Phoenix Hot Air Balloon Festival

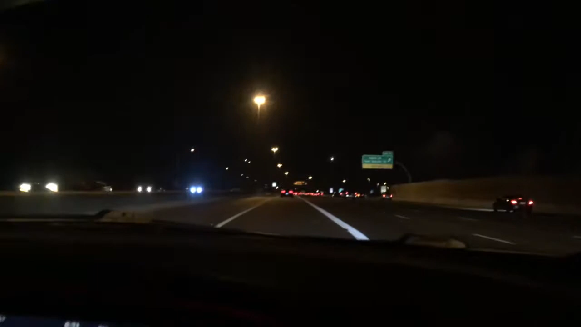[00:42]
We have like 17 minutes left apparently. I still have no idea where we're going. So yeah, that's awesome. But I'm excited. It'll be good. I said that sarcastically. I wasn't actually meaning to be sarcastic. I was actually like excited. But um, yeah, I'm excited. And yeah.
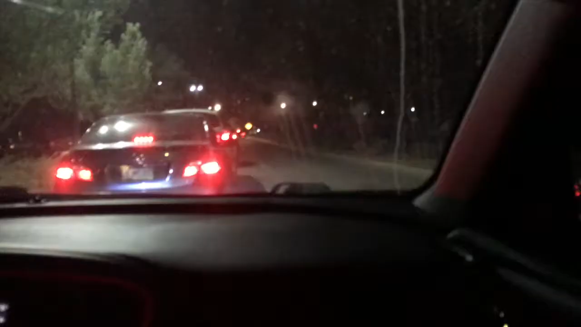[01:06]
Okay guys, so apparently we're here. I think that we're going... This is like a hot air balloon type of thing.
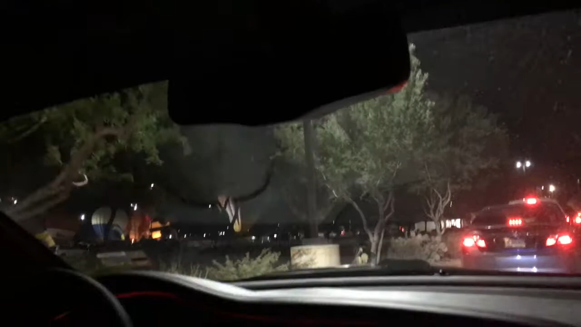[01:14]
I mean, there's hot air balloons, so I'm assuming that's what is happening. But yes.